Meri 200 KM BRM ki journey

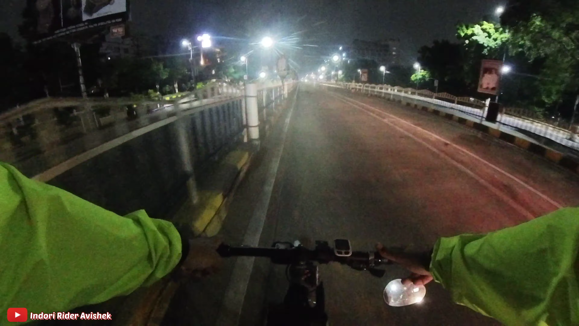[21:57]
शालू किया था साइड में हो जाता है एंबुलेंस आई है चलिए अब चलते आगे हाँ हाँ हाँ और बिट तक आ गया अपन यह भी हम